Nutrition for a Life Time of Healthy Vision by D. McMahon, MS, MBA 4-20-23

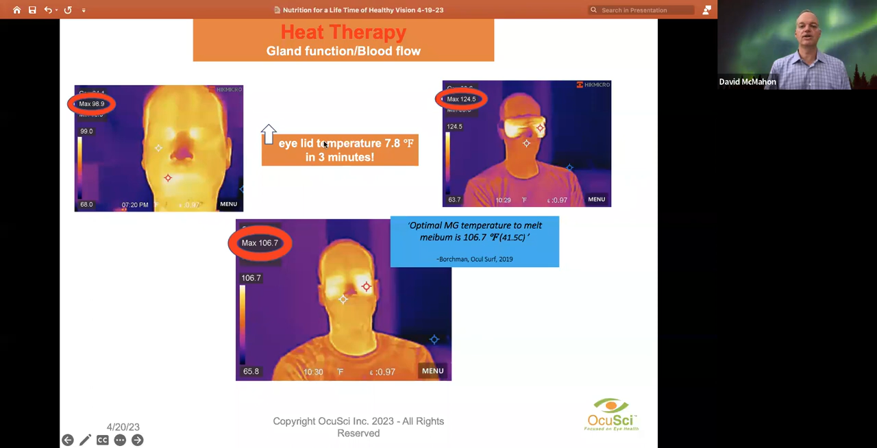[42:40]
it flowing again and that's what our compress will do you there aren't there isn't another compress that can do this that can raise your eyelid temperature eight degrees so and just uh one more data point here whoops um the way to that that eye doctors will look at how well your
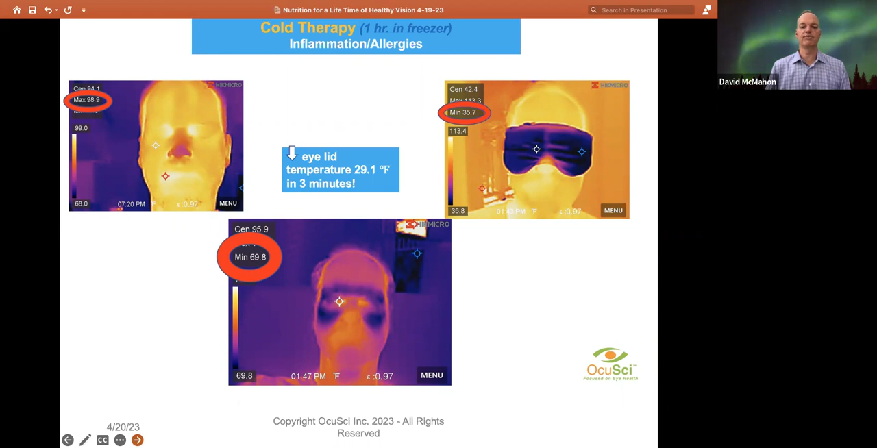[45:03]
gets in there and delivers the cold so this lowered the temperature you know 29 degrees of that tissue so you're talking about a huge swing here so works really well for cold therapy okay so here are the results of our clinical study